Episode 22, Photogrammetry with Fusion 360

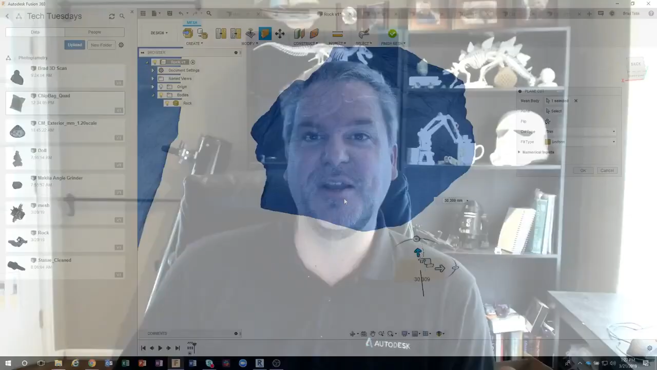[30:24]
I think it almost keeps it flatter than the other one does. So I'm gonna say minimal, and it's gonna use a lot less triangles. So I'll say okay. And now I have this flat rock.
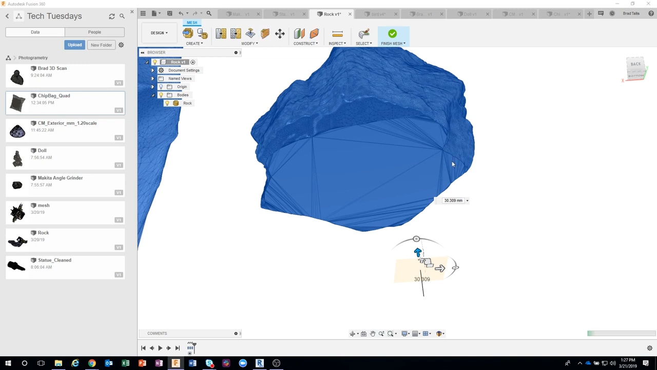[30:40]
So I just basically removed all of the sidewalk and the ground around the rock. Now I still have some geometry over here that's kind of a pain. So let's just come in and say delete. And you'll notice again this little shadow here.
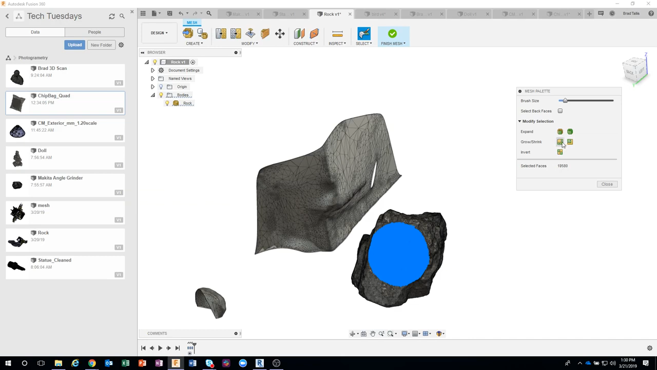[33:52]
So instead of having to keep painting over and over again to select more faces, I can just say, hey, grow that selection a little bit. So now we went to 21,000, okay?
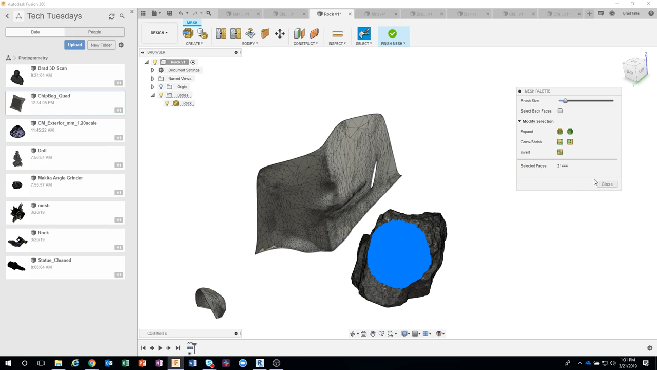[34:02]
Okay, so I wanna talk about getting rid of this guy, so I'm gonna exit out of there. Let's come in and say delete faces.
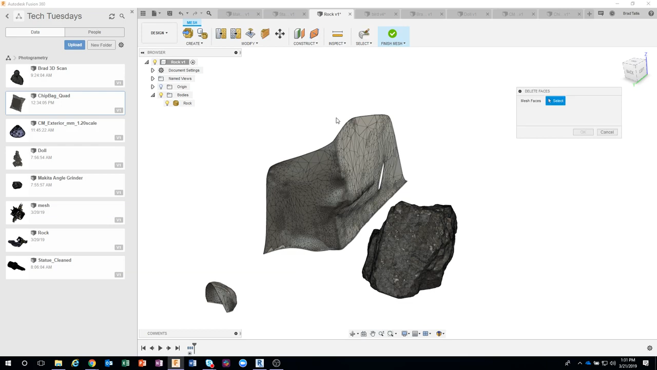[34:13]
I personally recommend making selection as big as possible, but not too big. So I'm just gonna go something like this.
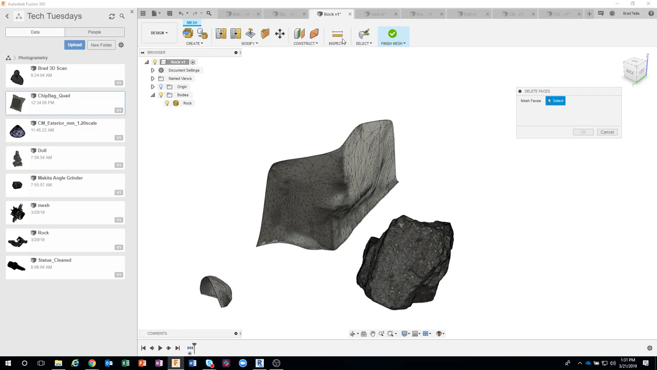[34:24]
I might turn on my mesh palette, and I'm gonna make sure back faces is selected. So let's just go ahead and maybe get this a little bit bigger.
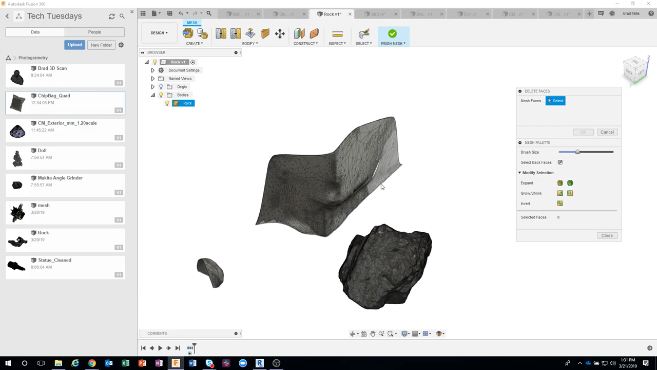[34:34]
And I don't wanna do something like this because it's gonna select the rock, right? So I'm just gonna kind of rotate a little bit and just drag and kind of scrub over this whole region here. So I'm just kind of dragging over it. I'll do the same thing over here.
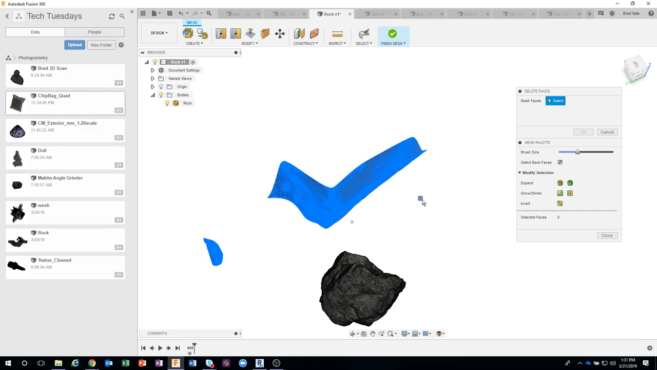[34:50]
And we can see that it selected all of those faces. Okay.
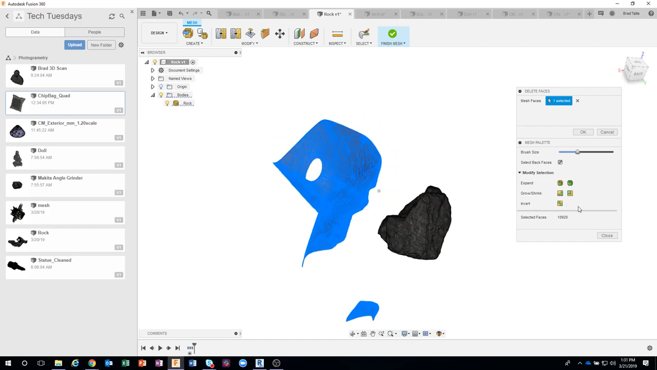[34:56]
And I'll say, okay, and it's going to delete those faces.
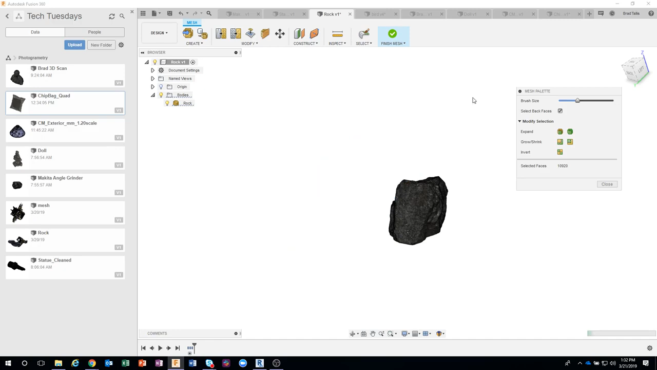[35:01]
So that paintbrush is extremely useful. And if I hit fit now, we can see that there's no extra faces anywhere,
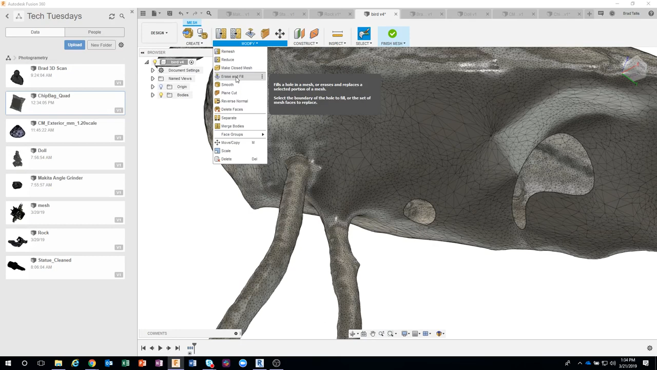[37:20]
This is actually a really useful command. You can see it says fills a hole or erases a section. So I'm going to go ahead and say erase and fill. Now, in this example, I want to make my selection much smaller.
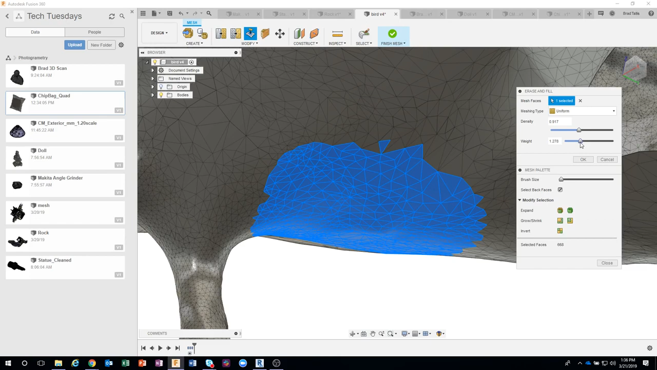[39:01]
In fact, you'll see, because I went so much, it created like a little bump almost, okay? So you can control the weight of filling that hole. So I use erase and fill quite a bit to fix geometry.
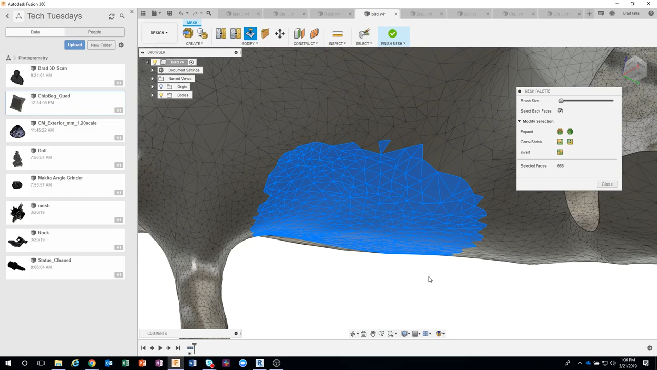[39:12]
So once this finishes updating, I'll click out of here, and you can kind of see that it patched that hole. Okay, and there we go.
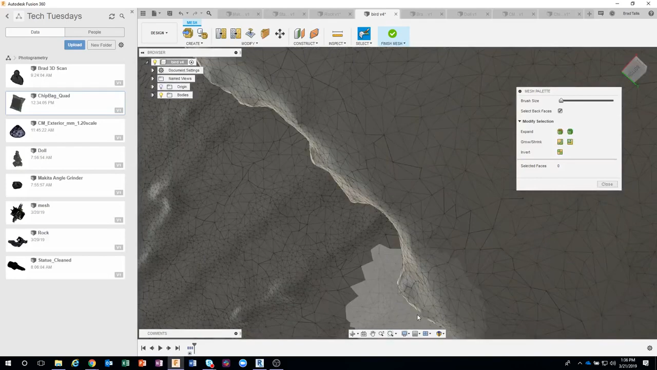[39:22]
Oops, too far. So there you can see, you can't even really tell where the hole was anymore because it did such a great job. Now I could do the same thing over here. I would just draw around this region to select that,
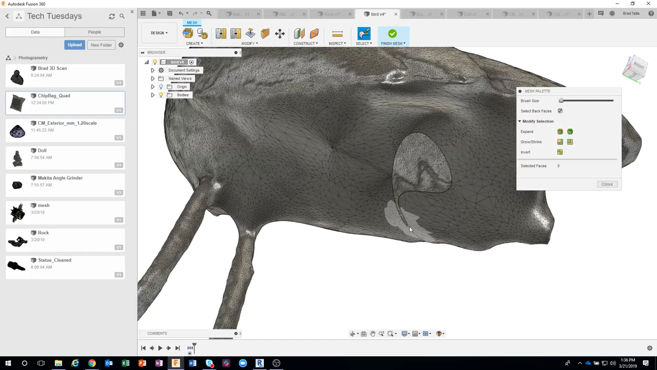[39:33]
and it would fill that hole.
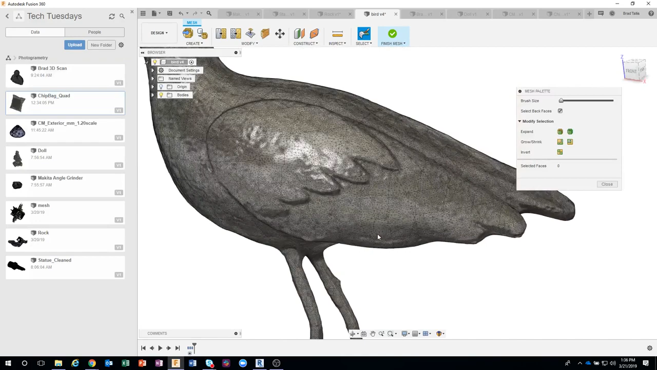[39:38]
You can also use it to get rid of things. So for example, maybe I don't want this little wing right here.
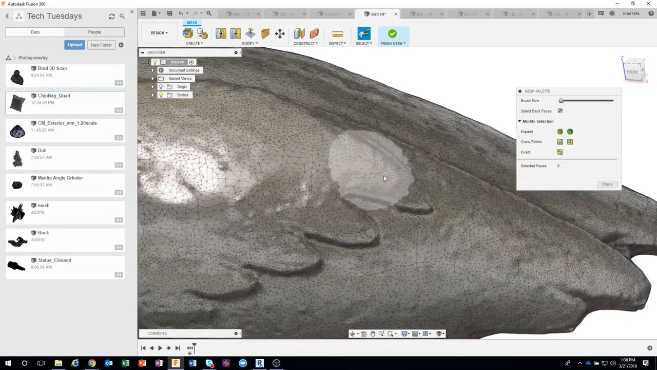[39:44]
So I'm just gonna kind of draw something like so, and let's do the erase and fill. Right now I'm just in my selection, so let's come in here and say erase and fill. And it's going to remove that geometry the best that it can. It's just gonna try and smooth this out. I'll say okay. And you'll see that we're able to basically remove that little wingtip.